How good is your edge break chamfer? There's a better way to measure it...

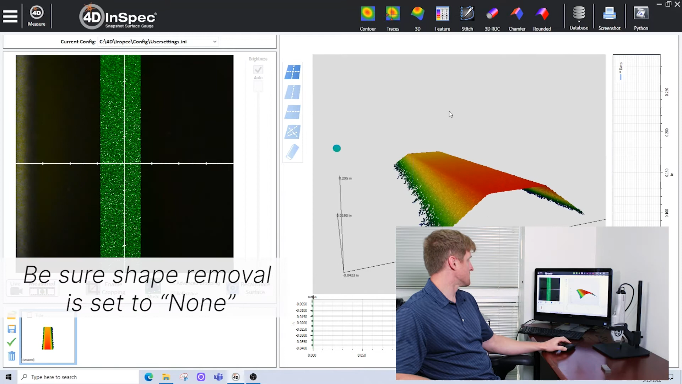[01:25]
I will make sure that I have none selected in shape removal. In the measurement settings, I have none selected here, shape removal.
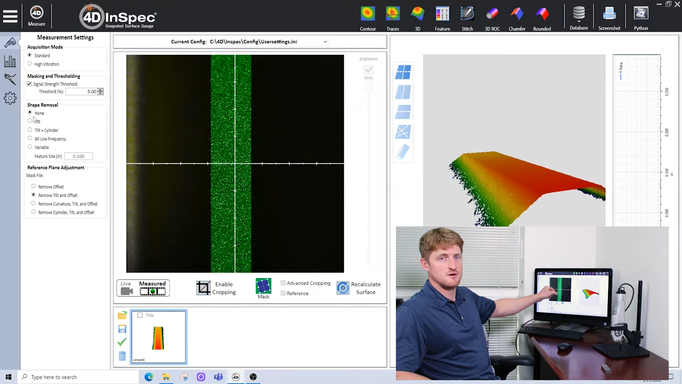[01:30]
Once I have a 3D measurement that I'm happy with,